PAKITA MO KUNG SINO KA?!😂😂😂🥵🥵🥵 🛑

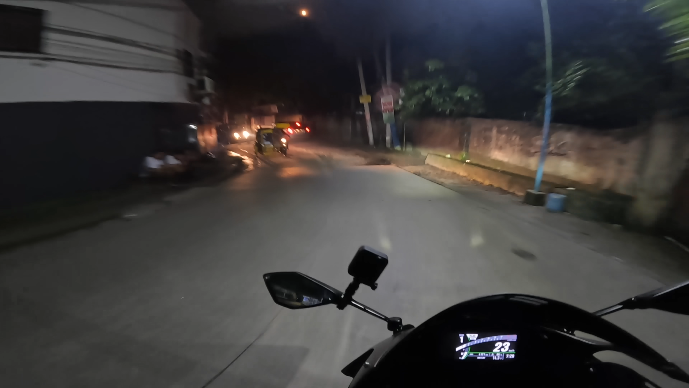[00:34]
Uy, na lang ulit nakapag-motor. Huwag na ako, baby. Pasok ko kaliwa. Oh, may merging ah. Innova. Avanza pala. Okay. Hello, madlang people. Mabuhay.
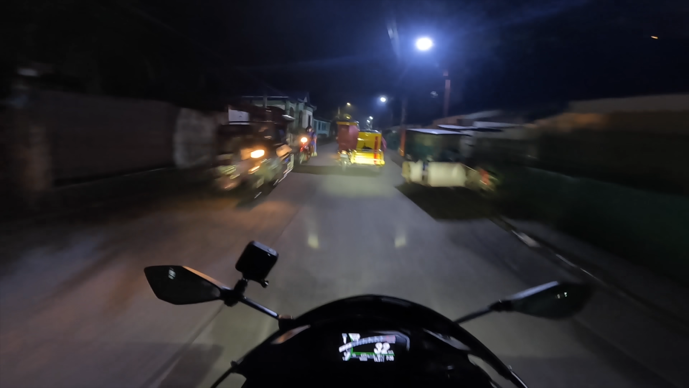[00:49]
Ayan. Luwag sa kaliwa.
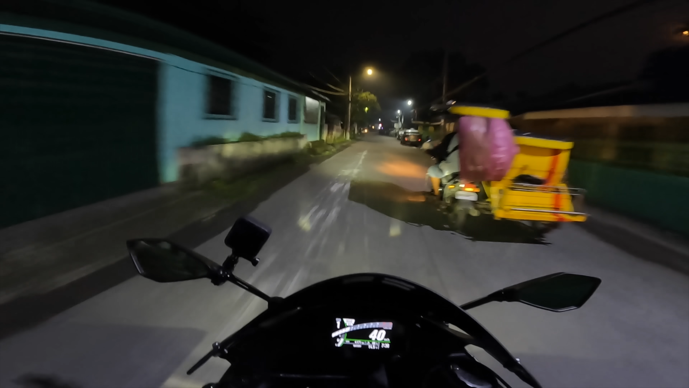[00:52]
Okay, dito pa rin ako sa dalawang sasakyan eh. Okay.
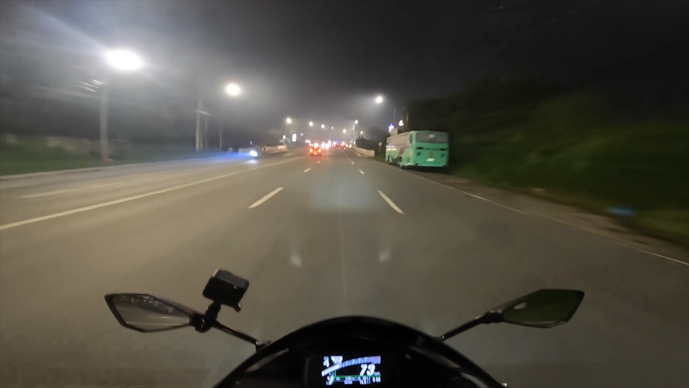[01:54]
Hindi ko alam kung ngayon eh. Sana hindi smug. Grabe yung ano, samog ba to o usok? Parang ano, GTA yung mapa, hindi pa naglo-loading. Nung
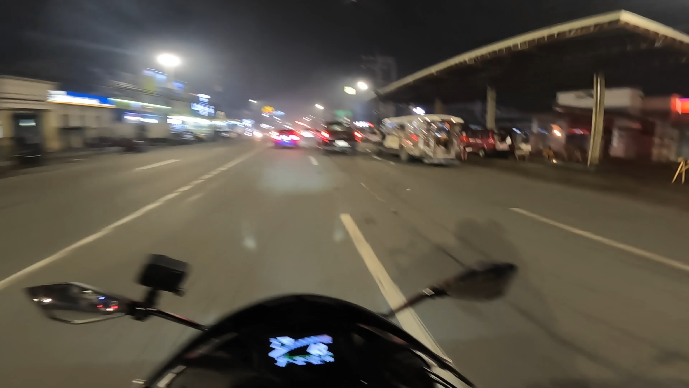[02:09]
nakaraan, yung gas na Tagaytay natin. Meron na.
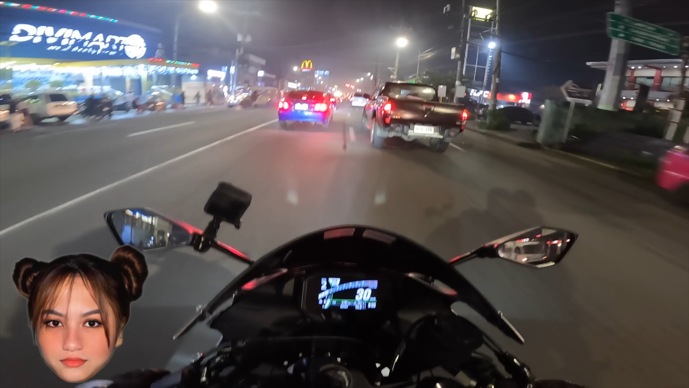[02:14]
Ano, oh, pag punong sa mukha ko, sobrang chicken na. Ako din eh. Bakit smug pa yun? Baka, oo. Oh, smug na yun, tingin ko smug.
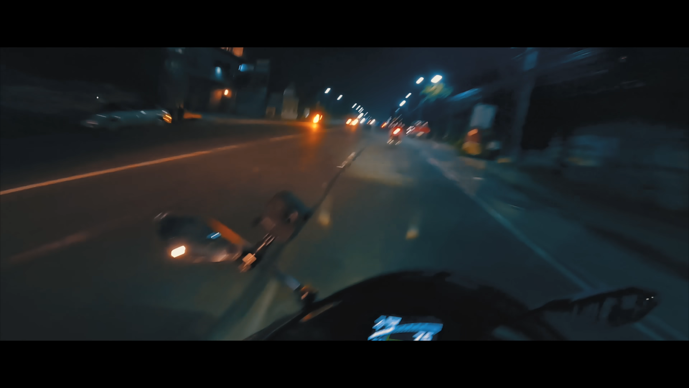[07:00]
Oh, medyo ano dito ha, bumpy. Ano to, traffic? Ay we, traffic talaga.
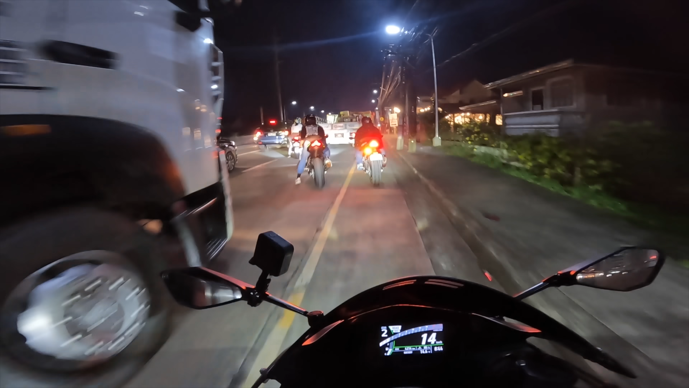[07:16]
Babo kang gigwag kang okay, okay, okay. Ng bus. Okay, sige, ay, truck. Thank you, Joland.
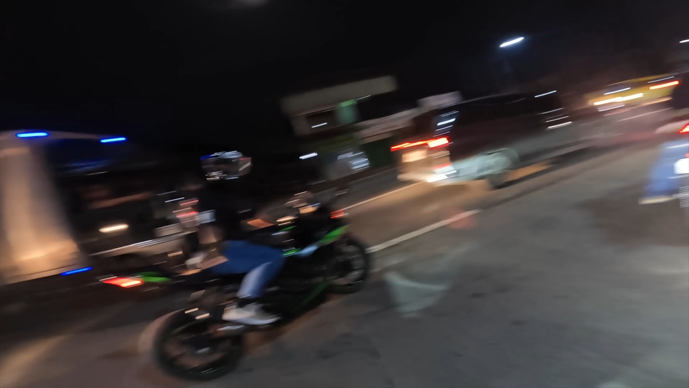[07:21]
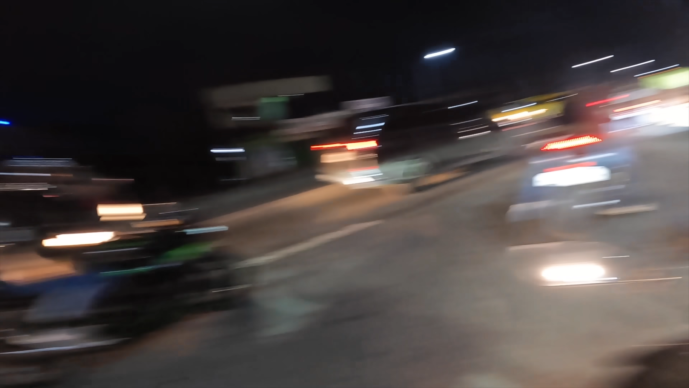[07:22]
Thank you.
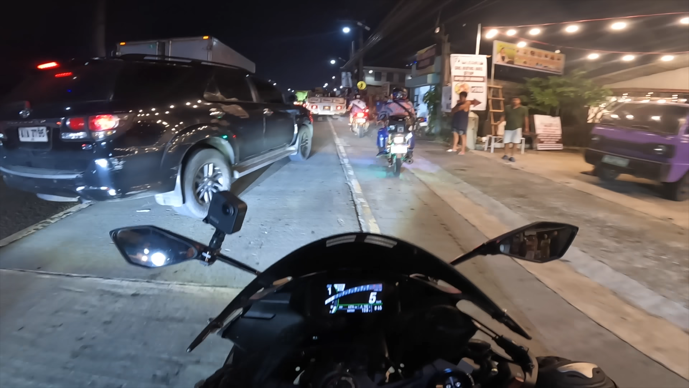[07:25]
Ano nangyari? Oh, ay, shit, shit, grabe truck oh.
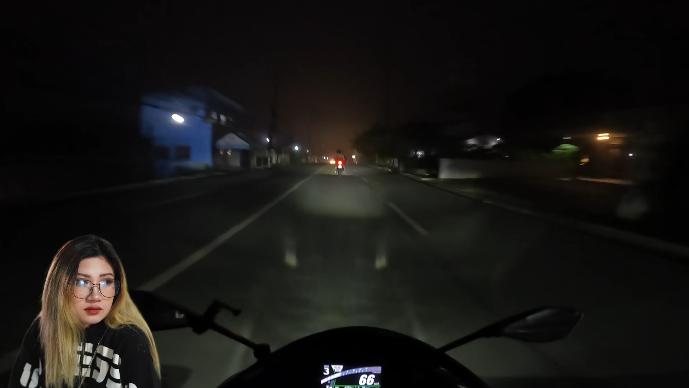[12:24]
Ang sakit sa mata nung ano, nung hamog. Di ko alam kung hamog to o usok eh. Medyo sharp curve to.